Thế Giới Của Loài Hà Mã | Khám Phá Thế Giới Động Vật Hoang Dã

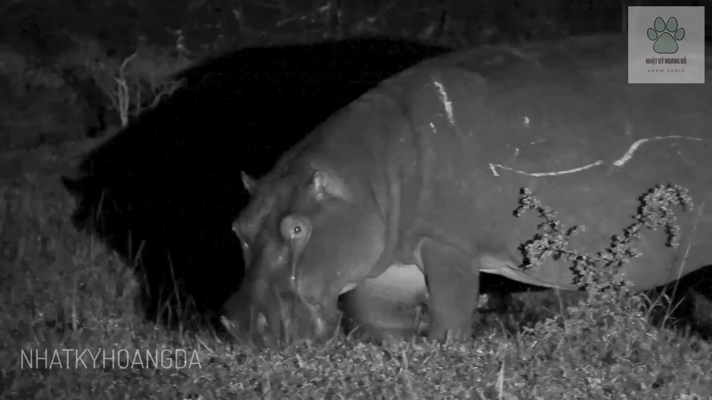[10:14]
Chúng ăn nhiều thực vật trên đất liền vào ban đêm,
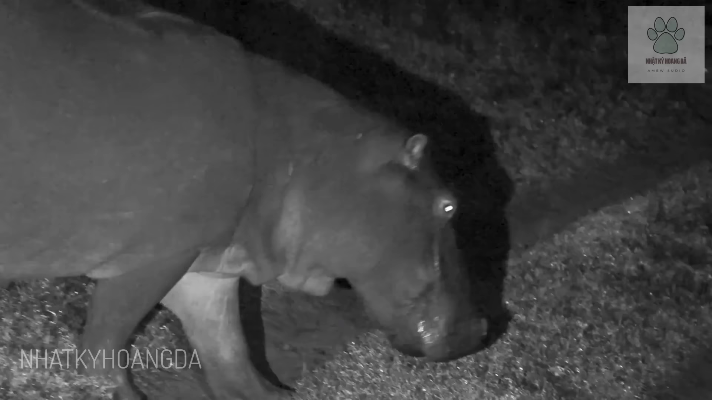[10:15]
sau đó chất thải của chúng làm giàu chất dinh dưỡng cho nước. Điều này hỗ trợ cho sự phát triển của tảo và các sinh vật thiết yếu khác,